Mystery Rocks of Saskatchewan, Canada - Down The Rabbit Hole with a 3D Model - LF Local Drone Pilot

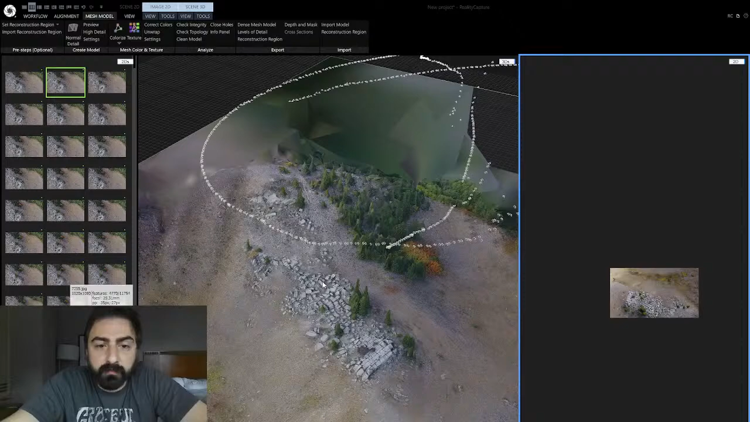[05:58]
so i am in reality capture i was able to process about 800 images and you know it it
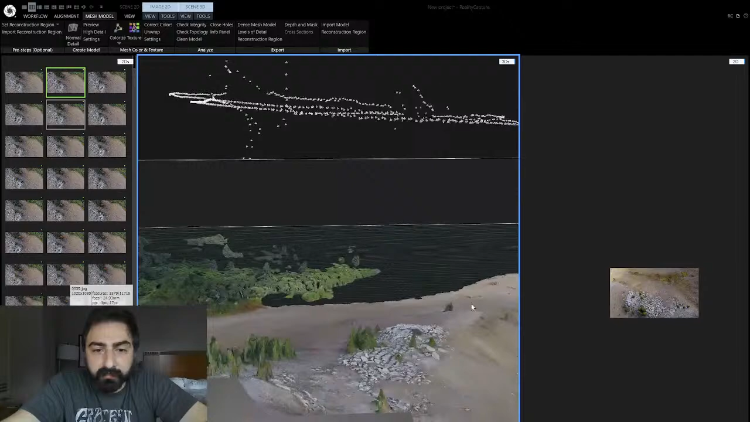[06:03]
looks pretty cool you can i mean i need to get more from the surrounding area um i can do that
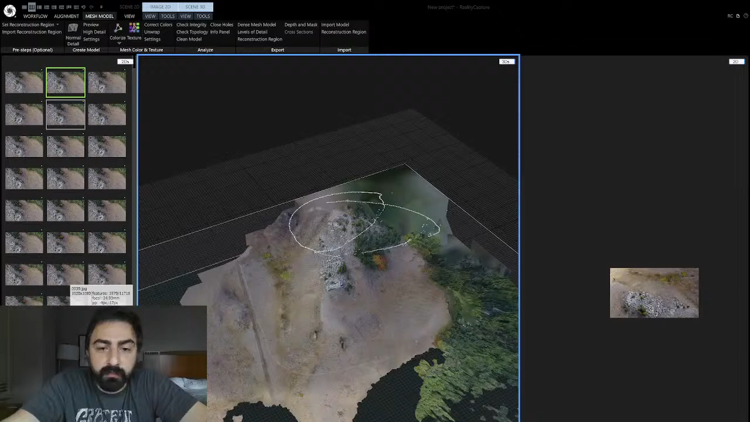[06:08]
just directly from google maps so i'll do that in a little bit or once
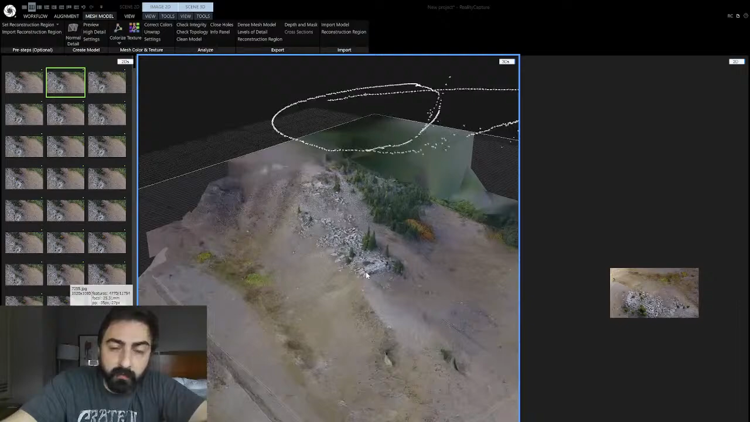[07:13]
um you can see that there's not as much detail as i was hoping um when we get down to the actual you know level of it it's not you know we can't
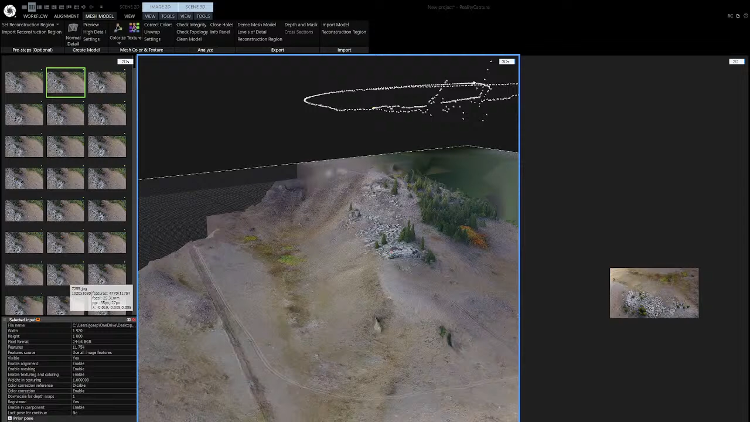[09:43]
definitely is a powerful piece of software that i'm really looking forward to using more
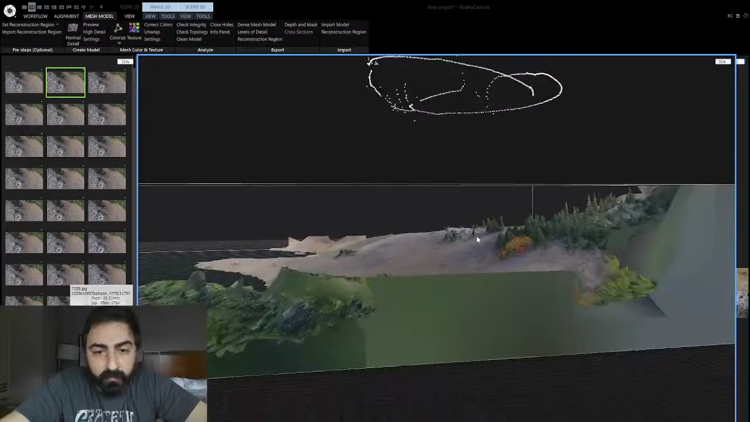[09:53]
i did sink some money into it for the enterprise version and i'm going to be using it in every way possible